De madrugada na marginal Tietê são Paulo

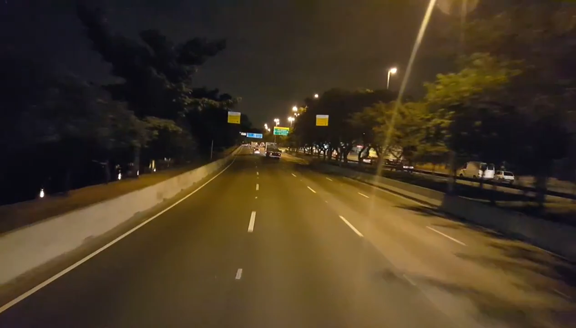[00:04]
E aí galera, bom dia, bom dia, são 4 e 30 da manhã, estamos aqui na conhecida marginal de ET, sentido Castelo Branco, sentido Sul, aproveitar aí de madrugada passar aqui, não tem tanto trânsito, já passamos ali a ponte do Aricanduva, estamos seguindo aí para Curitiba, hoje é dia 26 de junho, 4 e 30 da manhã, 15 graus, São Paulo, capital,
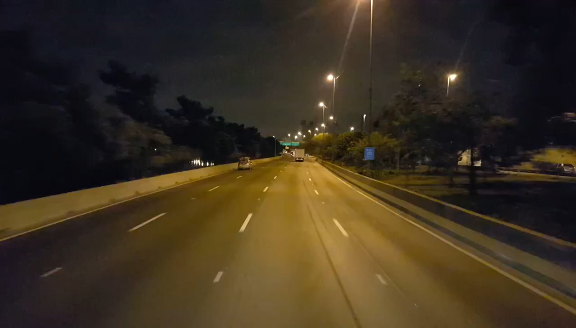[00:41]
passando aqui pela marginal de ET, velocidade 70 km por hora, o movimento já começa a crescer, muita gente pensa a mesma coisa que todo mundo, vou cedo para não pegar trânsito, e desse horário para frente já começa a ficar bem complicado, principalmente nesse sentido aqui, sentido de Castelo Branco, que é quando o pessoal vem para São Paulo, né,
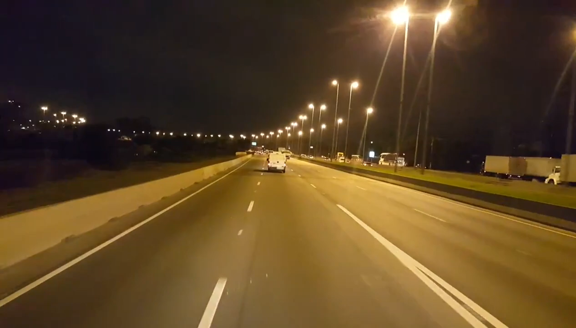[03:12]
é bem sinalizada, explicando as placas, tudo para onde você entra, para onde você sai, quanto a isso você não tem problema, se você não for fazer nada em São Paulo, é só você pegar a expressa e permanecer acompanhando o Rio o tempo todo, que você sai,
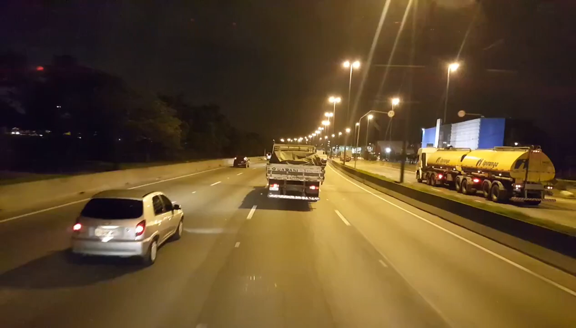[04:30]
marginal aí para não pegar trânsito depois, ela é composta por três, três divisões, né, que essa aqui é expressa, no meio aqui é central, e a outra lá no cantinho que é local, é local, a local é mais para quem vai sair, para algum bairro, alguma coisa, para entrar na pista, então é,
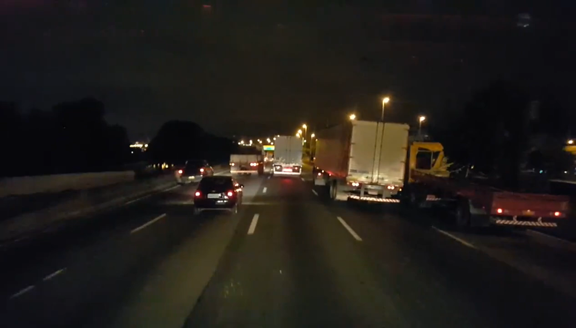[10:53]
Estamos aqui na ponte Atilio Fontana
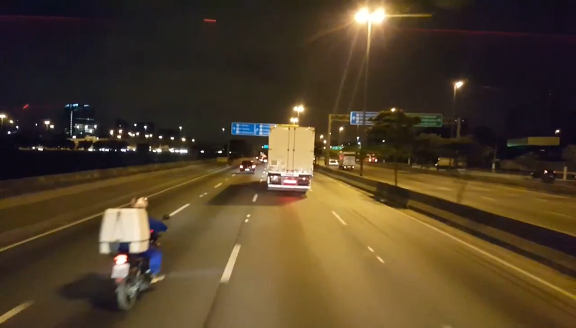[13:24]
É só raciocinar As placas vão explicando tudo Cuida daquela loucura Doida Aqui sai para a Rodovia dos Bandeirantes Fica na direita Aqui O interior de São Paulo